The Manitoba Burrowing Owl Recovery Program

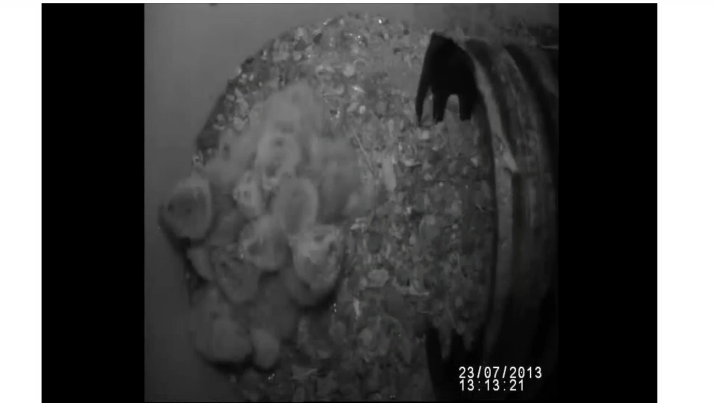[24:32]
And one of our burrows each season, we only have one camera that we can place actually in a burrow. So one of our pairs each season gets to be our star for the season. And we're able to record data for the entire time that they're in the burrow. So we get all of the nesting data from the female as soon as she lays her first egg to the last.
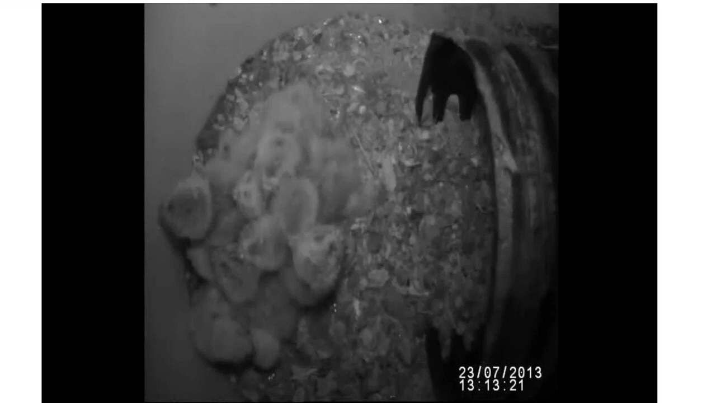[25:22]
We can watch the young grow up in the burrow here. So I'm going to play this little video here. There are a total of 11 young in here, and they're all huddled up. You'll see them moving a little bit.
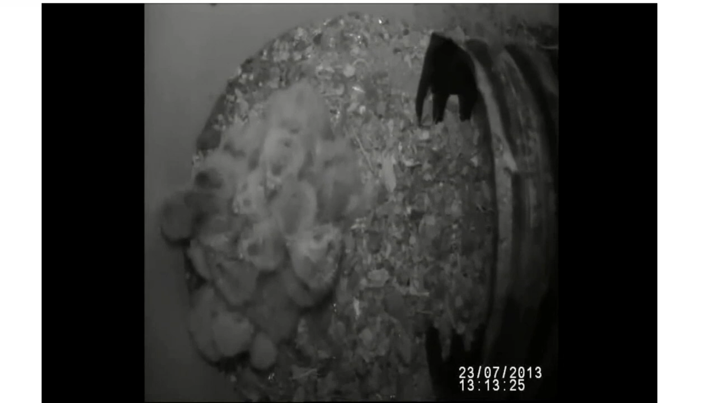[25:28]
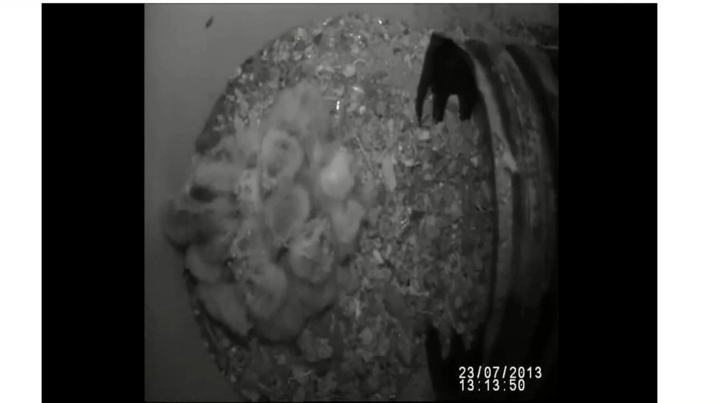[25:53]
You can see the one that has gone all the way around the whole group. He's trying to get, he or she is trying to get in there. That was last hatched of this group.
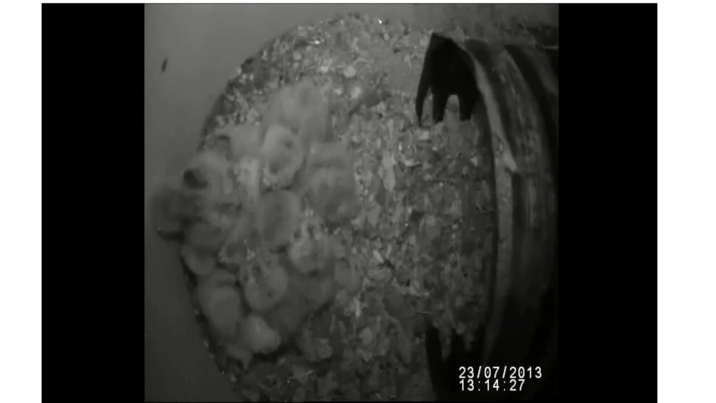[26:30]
And we do provide a supplement to all of our nests. So to the pairs when they're in their pens prior to release, as well as all the way up until young start emerging from the nest. Luckily in this case, we had 100% fledging success,